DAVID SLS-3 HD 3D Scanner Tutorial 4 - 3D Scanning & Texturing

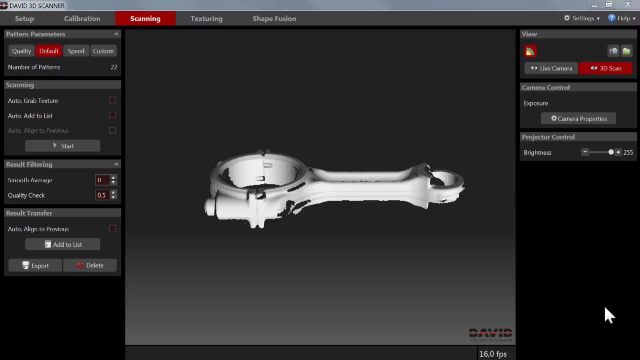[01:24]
the screen you can use the mouse to inspect your scan result press and hold the right mouse button
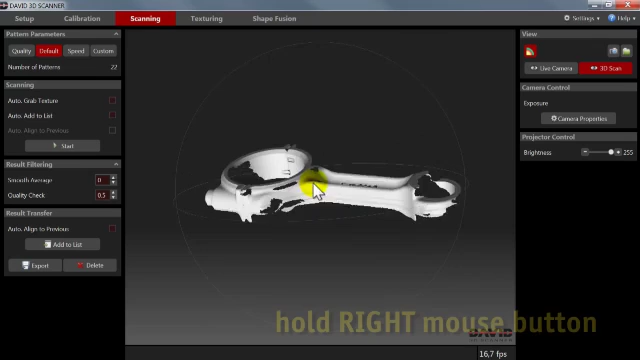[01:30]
to rotate the view if you do this with the mouse pointer outside the white circle the view
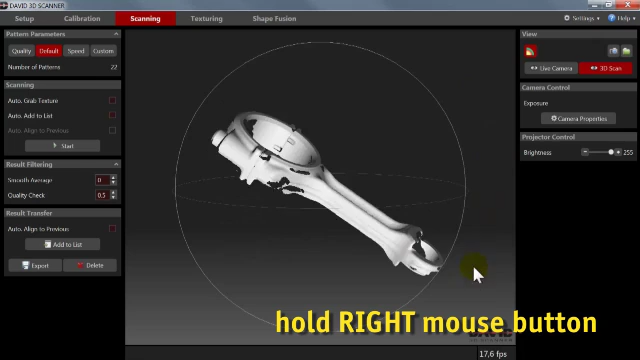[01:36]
will rotate around the view axis you can use your mouse wheel to zoom in and out and
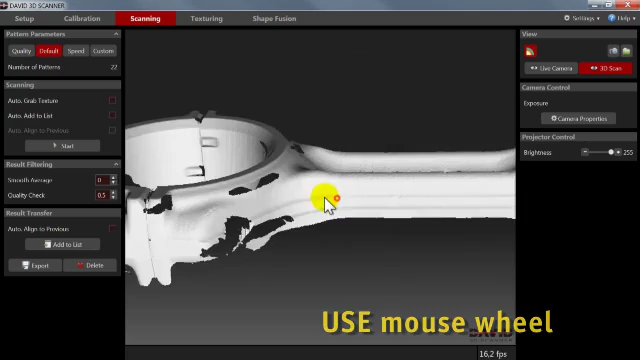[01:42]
press and hold the left mouse button to move the view if you want
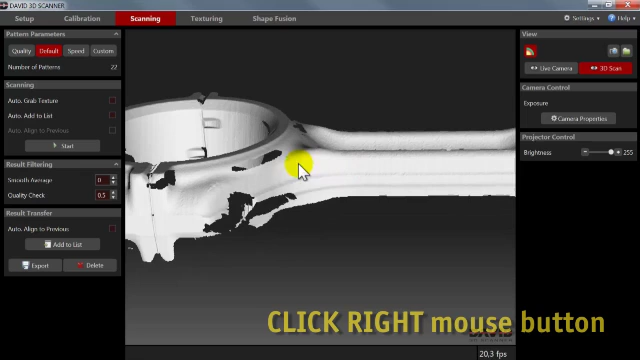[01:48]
to look closer at a certain region mark it with a short click of the right mouse button then rotation
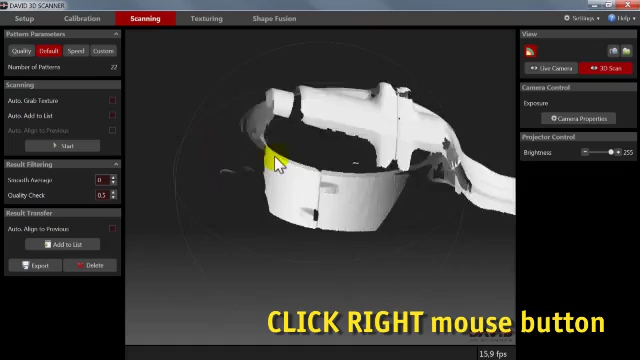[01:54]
and zooming will focus on that region to zoom back to the
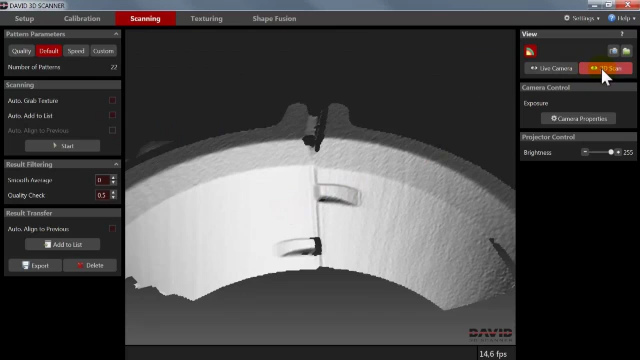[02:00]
entire model click scan and to switch back to the live camera image click live you can save your scan result as an obj file at any time also if you should
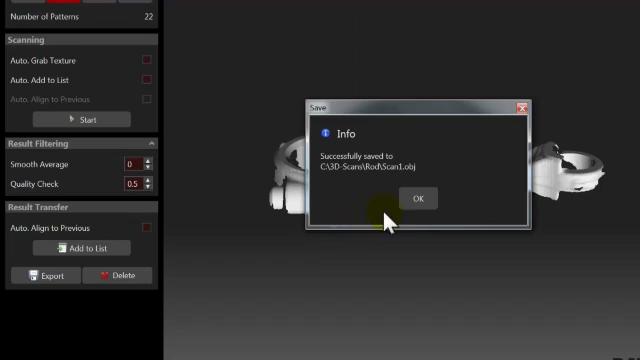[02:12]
want to collect several scans of the same object in the software click on add to list
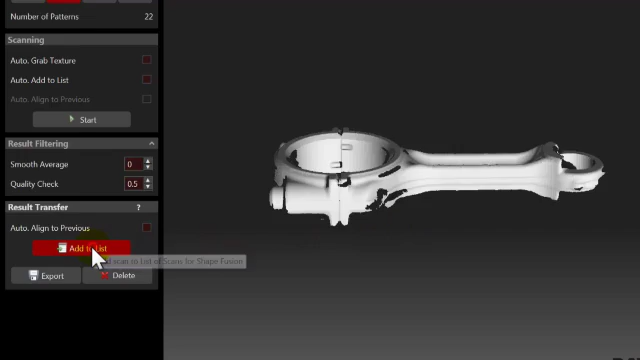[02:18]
you can then align and fuse them into a complete 360 degree model which we will